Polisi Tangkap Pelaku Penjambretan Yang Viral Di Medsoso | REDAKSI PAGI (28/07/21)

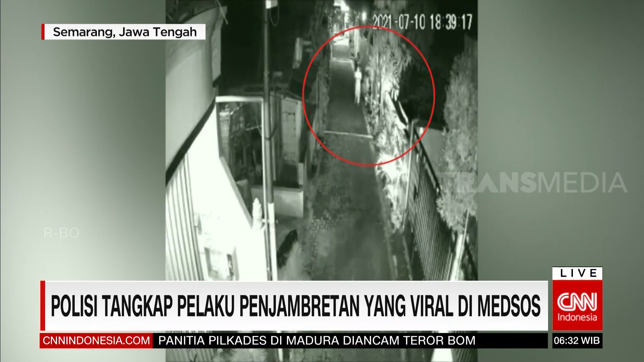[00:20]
Inilah aksi penjamretan yang viral di media sosial pada 17 Juli lalu di kawasan Jangli, Kerajan, Semarang.
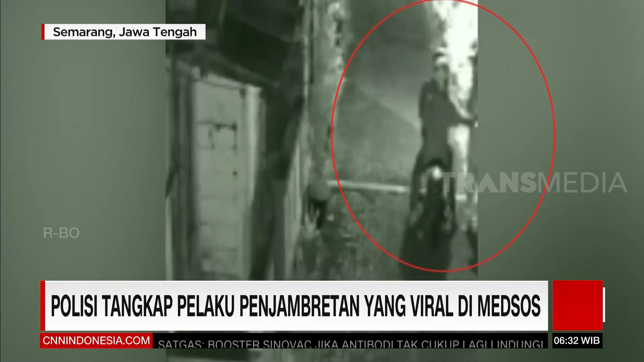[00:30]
Pelaku yang berpura-pura menanyakan alamat seketika merebut paksa ponsel milik ekor rejeki warga Karanganyar Gunung, Semarang yang sedang berjalan kaki.
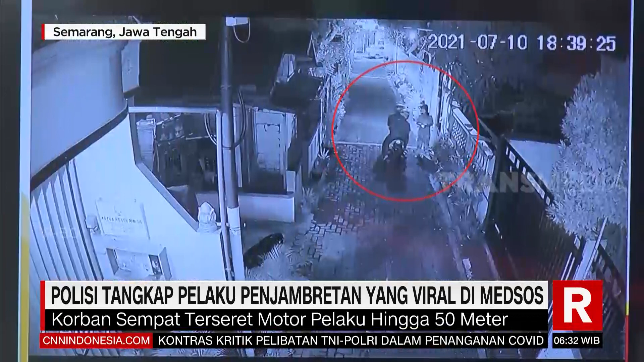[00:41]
Korban yang mencoba mengejar dengan memegangi sepeda motor harus terseret sejauh 50 meter. Kini, polisi berhasil meringkus kedua pelaku.